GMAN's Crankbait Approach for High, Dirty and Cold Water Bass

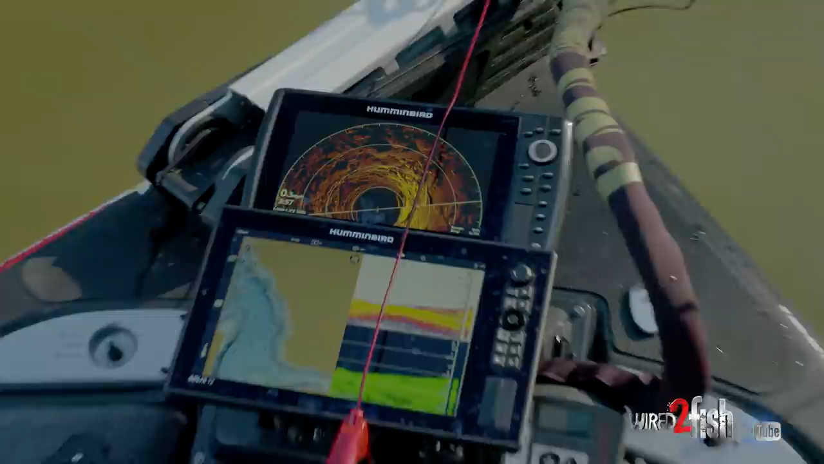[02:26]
see what i'm trying to do i just i know from being up here that what's on this bank
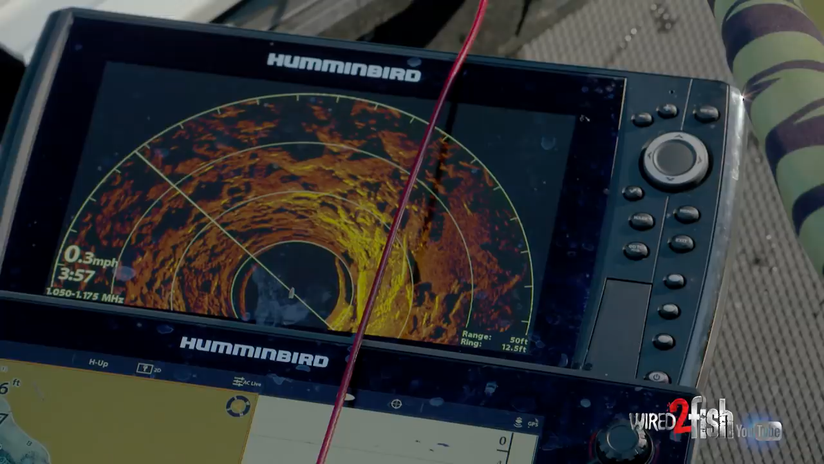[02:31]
On screen: speed 0.3 mph
so we're sitting at eight or nine foot looking in front of me it's just solid boulders and they're clean on top so i'm trying to just just trying to touch them and see if there's fish sit on them you get up around them trees there's